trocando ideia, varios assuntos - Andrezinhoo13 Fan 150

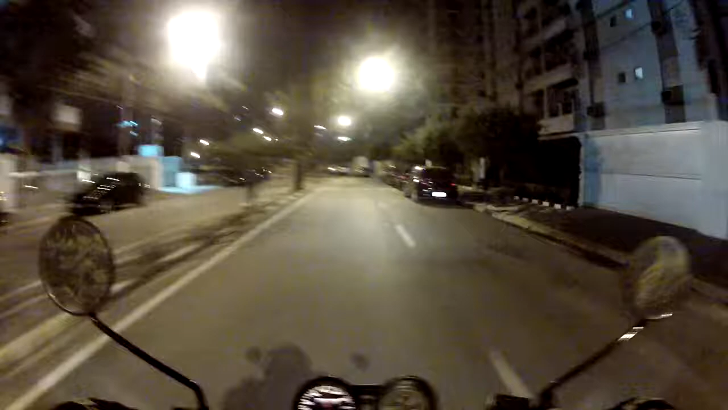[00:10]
Andrézinho 13 com vocês aí na parada Rolezinho de boas, manetinho agora preto Isso que eu já tinha comprado O bagulho ficou da hora agora É claro que nós não vamos ficar parados no farol vermelhinhos
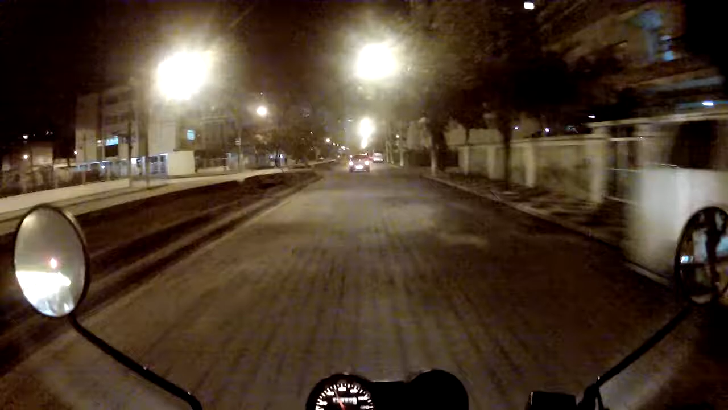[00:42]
Não pagaremos para ver A noite deu uma esfriada, mas está suavão Não está tão punk não
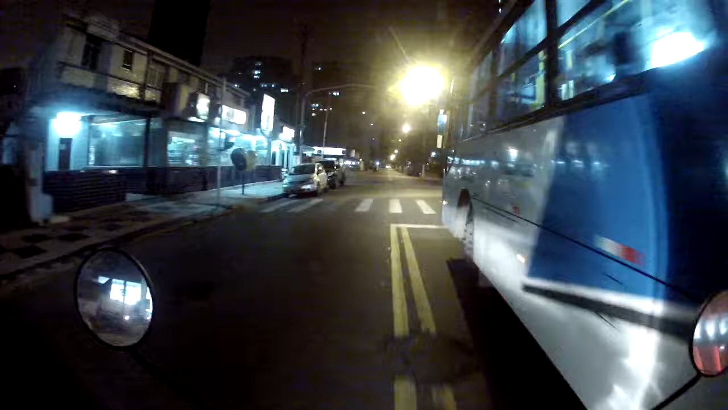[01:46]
É claro que nós vamos ficar parados no farol vermelho Esse farol aqui é embaçado de passar Sempre tem polícia nessa padaria aí É embaçado na...